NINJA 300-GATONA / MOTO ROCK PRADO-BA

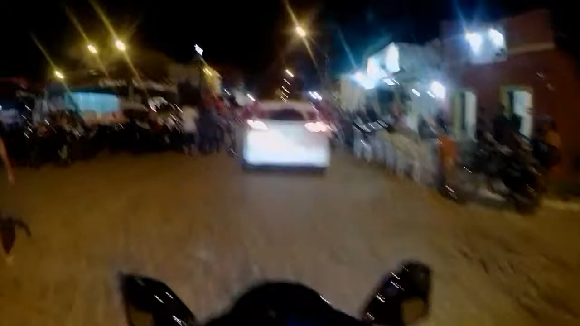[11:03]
Aí eu vou entrar pela frente de novo.
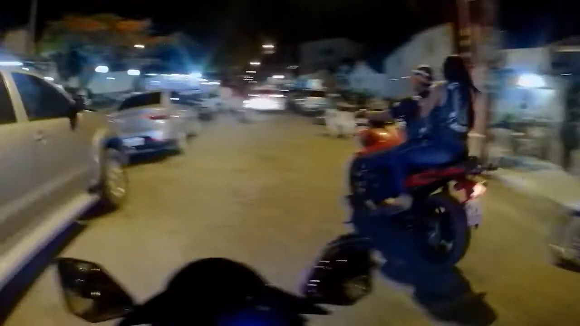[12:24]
Aqui tem que andar de boa. Primeira e segunda, primeira e segunda.